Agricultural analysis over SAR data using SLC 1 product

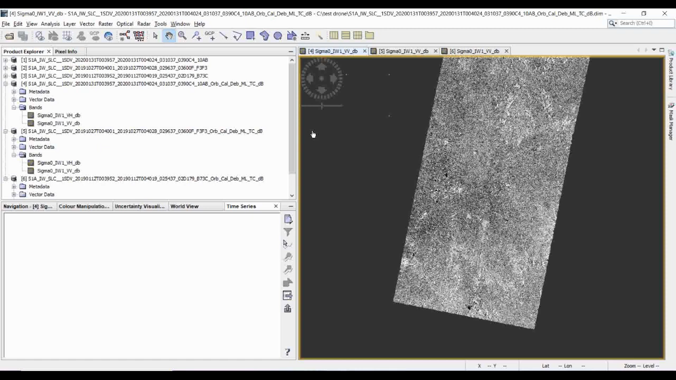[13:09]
So, that we are going to see how we are going to create a composite with the different bands and how we are going to create a composite of different dates. Okay. So, let us see the next part, how we are going to do that. To doing the stacking, you have to go to this radar.
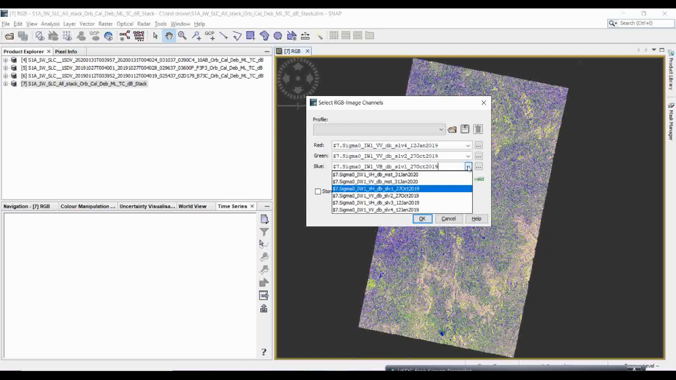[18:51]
Okay. V V 2019. Okay. 27 October V V 2019. 12th Jan 27 October 2019. And now this one will be the January 2020. Okay. So, the same V V. See, all the three V V bands. Okay. So, that I am just taking it as a considerations. So, simply click on okay.